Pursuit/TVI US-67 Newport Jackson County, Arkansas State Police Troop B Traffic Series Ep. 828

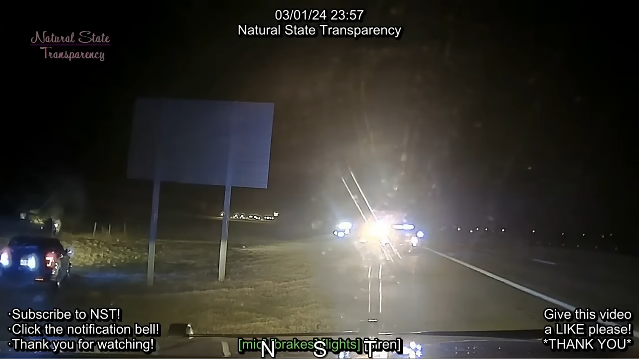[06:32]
subject dressed in black running to the gas station here at the 83, the school here at the 83, running across the field towards the elementary school. Edward. 21, go 85. B12SO, subject's running on foot across the field towards the elementary school, all dressed all in black, carrying a flashlight.